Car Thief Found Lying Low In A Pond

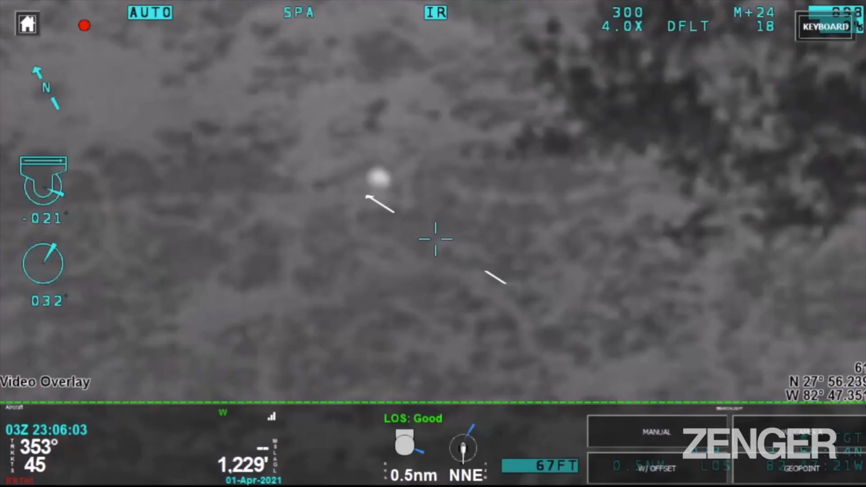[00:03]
Ah there we go. Hey Eagle, the K9, I got a hot spot in the pond moving.
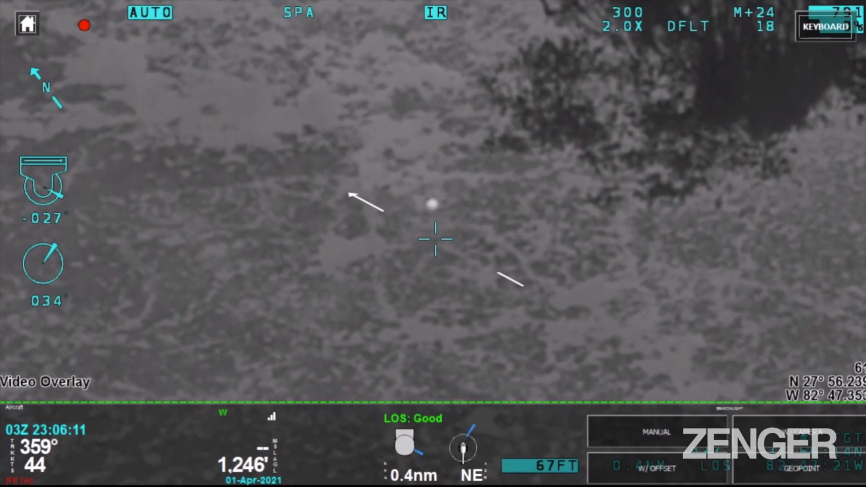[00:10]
Looks like it could be a person.
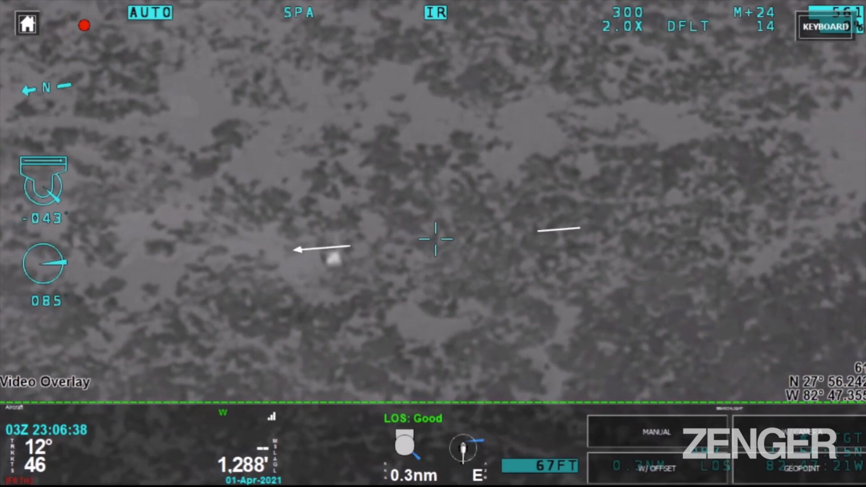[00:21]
Alright, you can see we're on the directly west side of it.
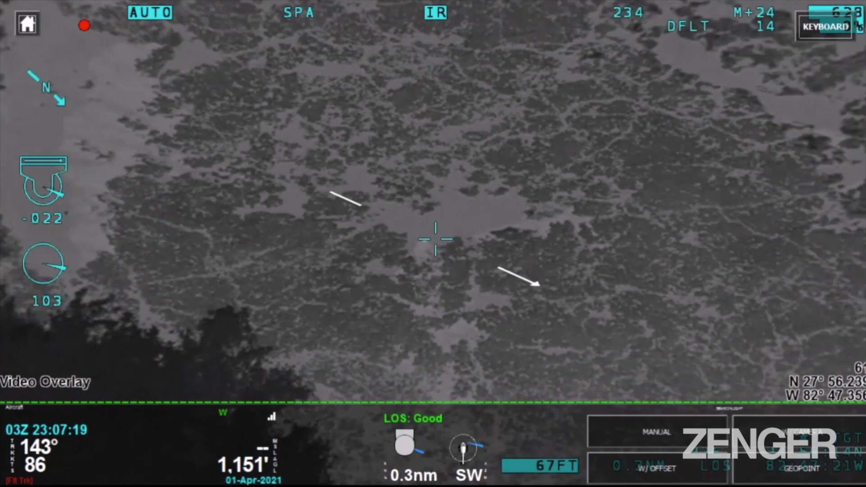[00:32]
Ok, he just submerged.
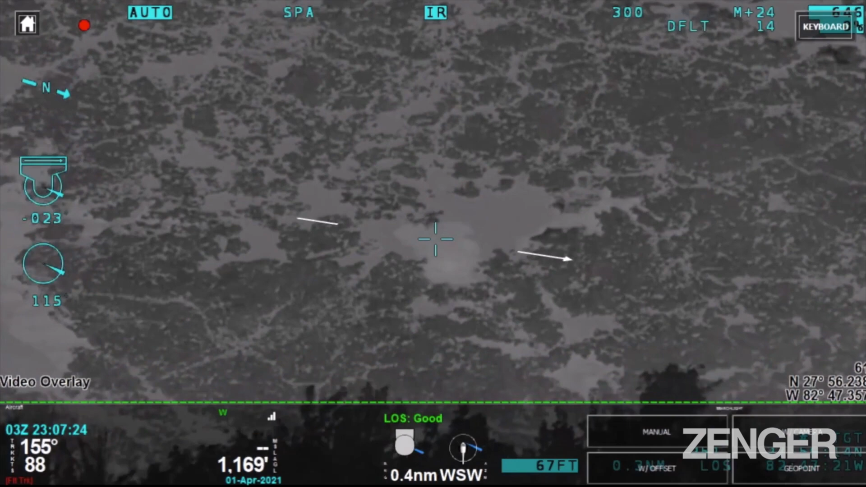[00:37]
I'm going to keep an eye on this spot here so I don't lose him.
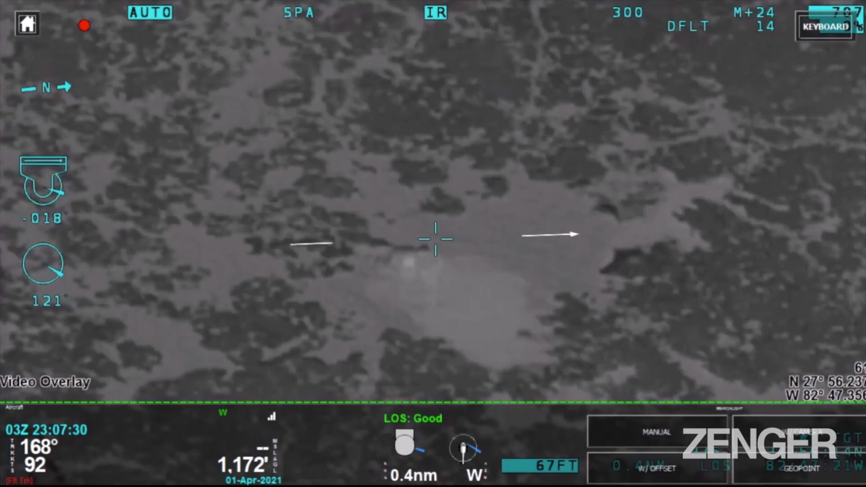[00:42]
Hey, Challenger. Challenger on the east side. Just a rope or something to get him to hold on to.
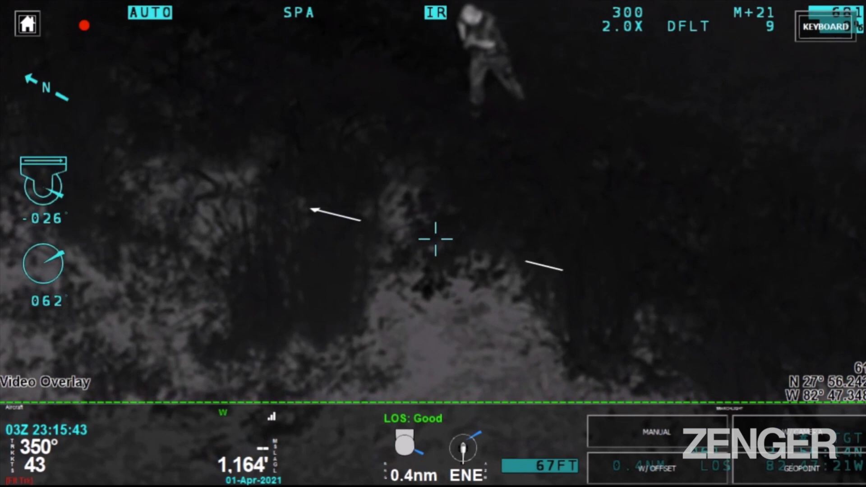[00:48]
Yes, what were that? No, you got him out? Yeah, they got him out.